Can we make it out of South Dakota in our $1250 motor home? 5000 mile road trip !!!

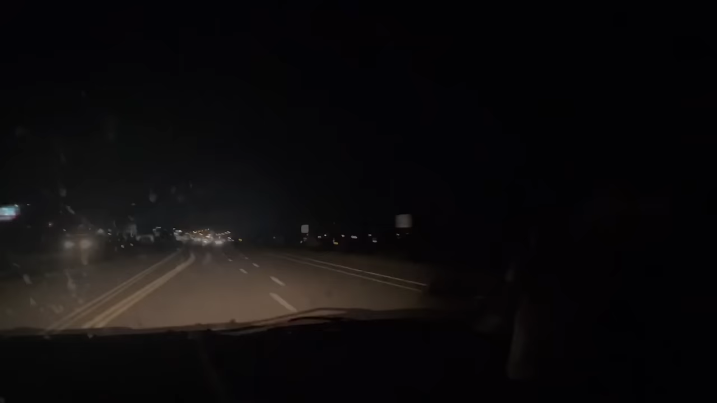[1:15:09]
dodge city city limits we're here oh i'd love to have that sign thunderbird motel
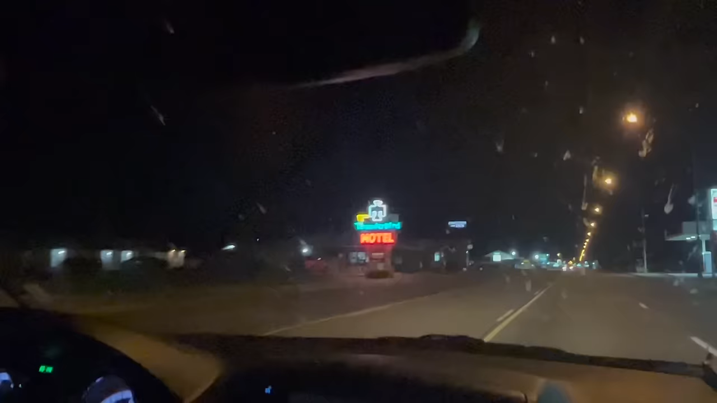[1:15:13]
oh that would be cool to have 10 20 at night we finally made it to dodge city